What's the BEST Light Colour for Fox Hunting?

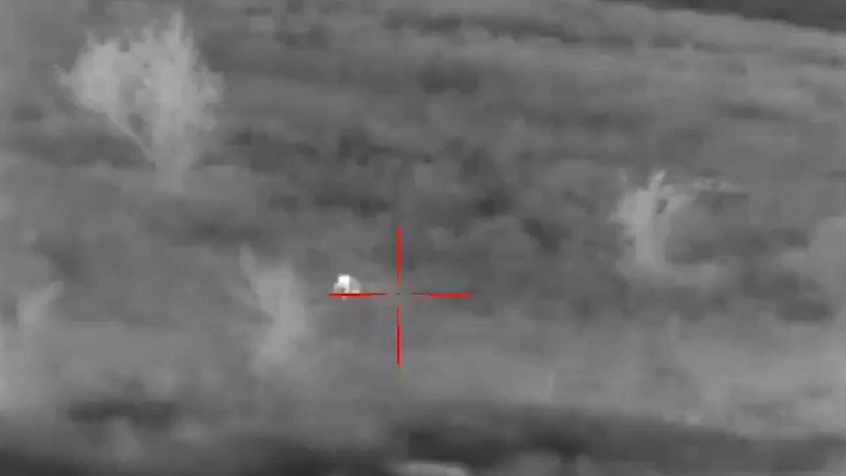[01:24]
So the plan tonight is to try and spot some foxes through the thermal, hopefully with them not knowing that we're here.
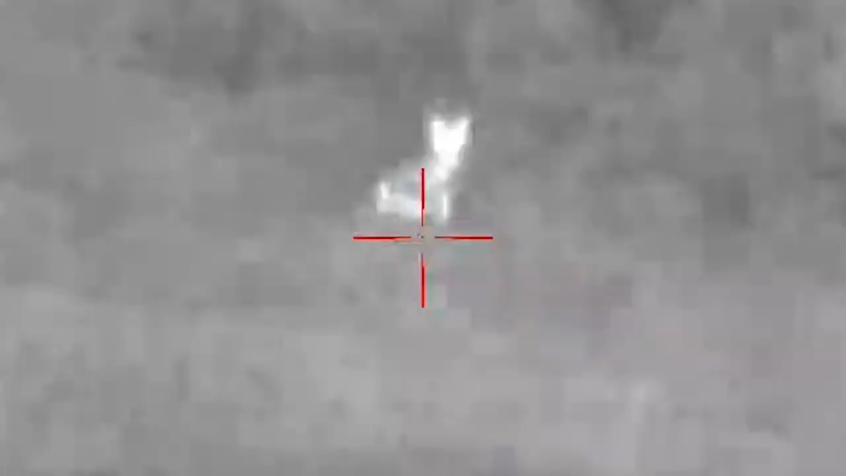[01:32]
And we want to do some testing and find out just how susceptible foxes are and how sensitive they are to red lights. So tonight we're running the Z Vision 3-in-1.